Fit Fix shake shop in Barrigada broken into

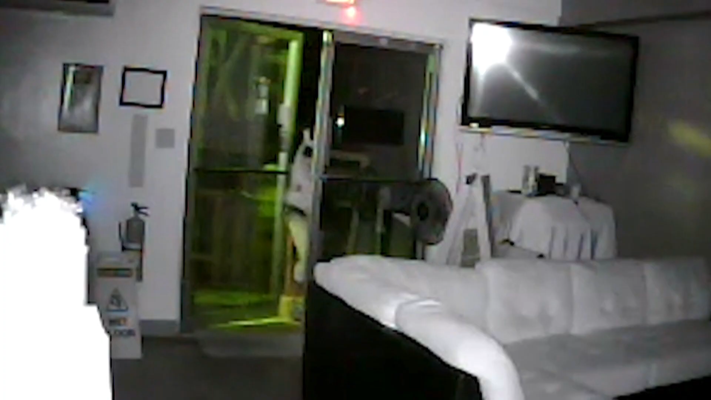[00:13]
Co-owner Rafael de Ousen provided us with security camera footage showing the intruder gathering and walking away with the stolen items.